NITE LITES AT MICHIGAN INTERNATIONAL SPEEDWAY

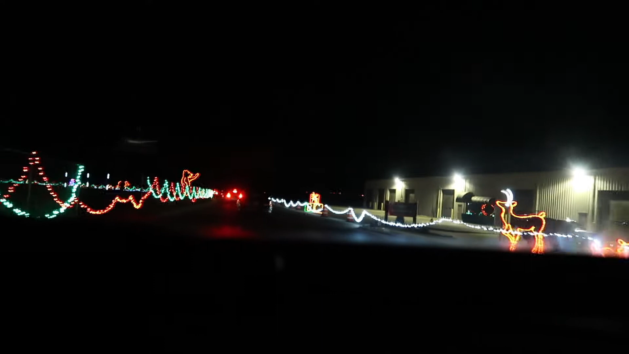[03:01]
so it was strictly a drive-through experience. And I'm telling you guys, it is so worth the admission. They put so much work into the lights. It is a 10-mile drive-through experience, and you get to drive on the actual racetrack. You get to drive through pit road, and the whole entire track is just lit up with lights, and it is absolutely amazing.